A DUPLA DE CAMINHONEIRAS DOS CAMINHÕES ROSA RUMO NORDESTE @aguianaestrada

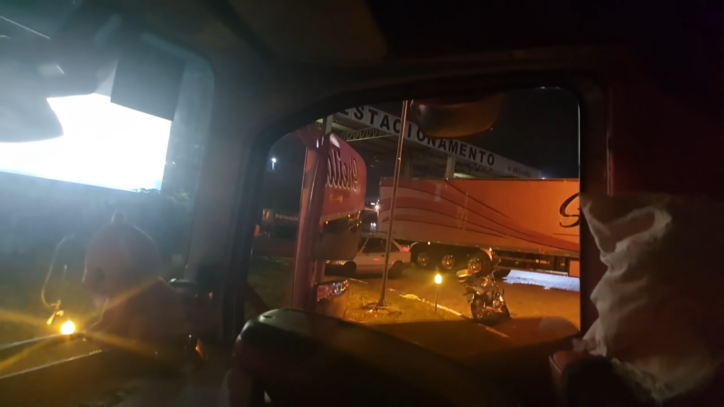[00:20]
Gente, boa noite e bom dia!
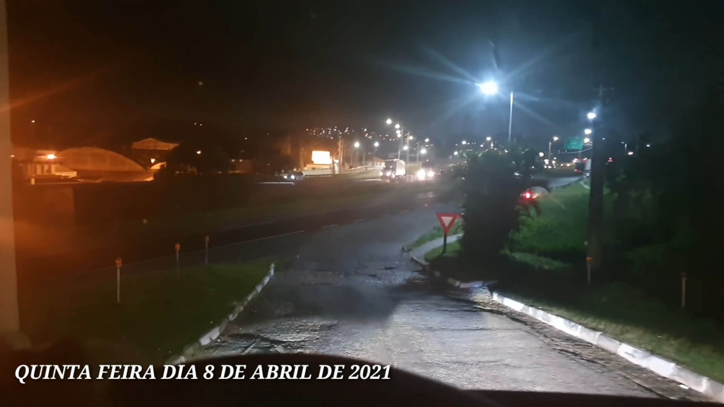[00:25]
Ainda dia 8, 8h24 da noite Estamos saindo aqui do posto 28 Da Regis Bittencourt Aqui,
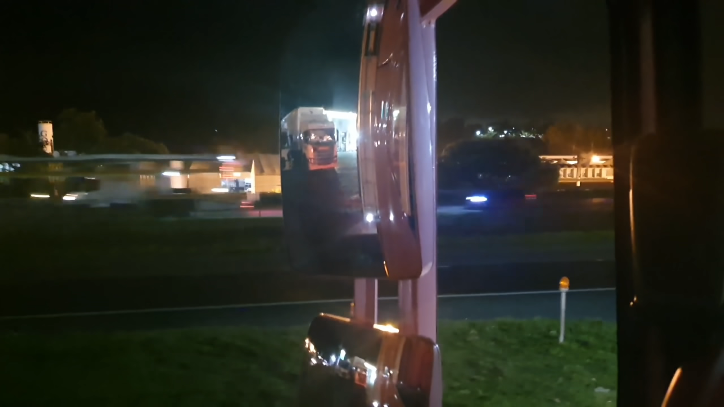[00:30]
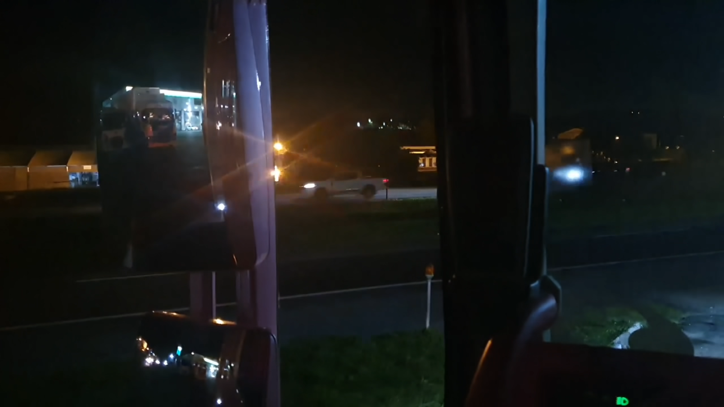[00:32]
coladinho já Aqui no Rodonel de São Paulo
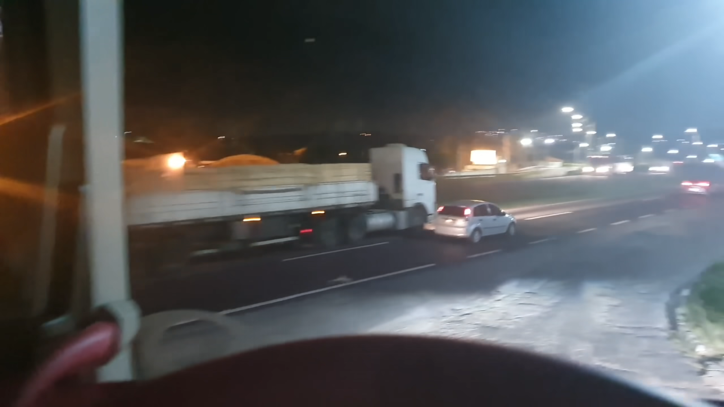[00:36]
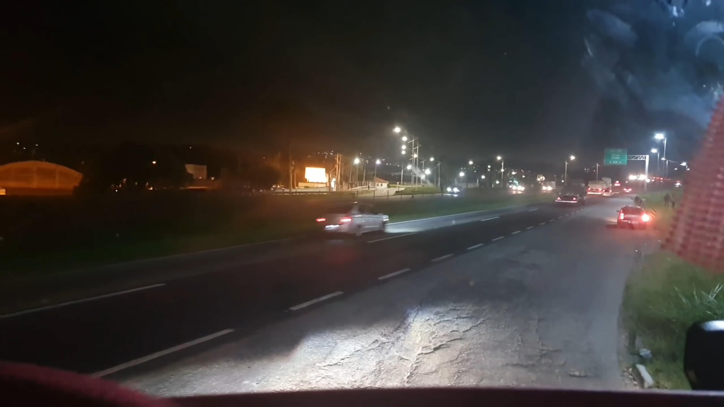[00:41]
Eita! Tá ruim a saídinha aqui Bem ruim É que hoje em dia até tá melhor Do que era uma vez, era bem pior Saí devagarzinho É, quinta-feira Já se foi
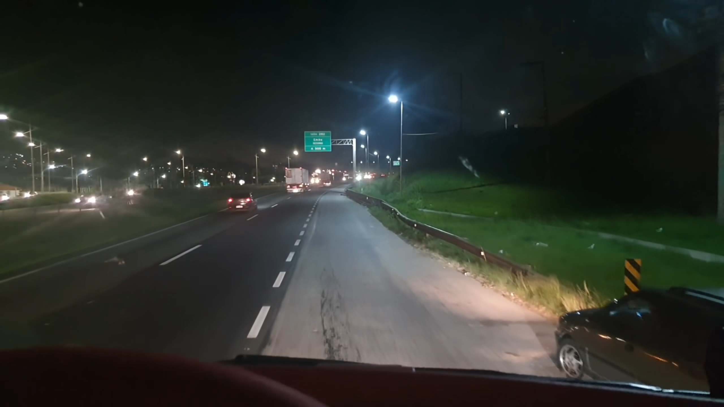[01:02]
Quinta-feira não Não rendeu muito, né? Mas bora acelerar Pro fim de semana A gente tá no Fortaleza No Ceará, moço Gente, bom dia!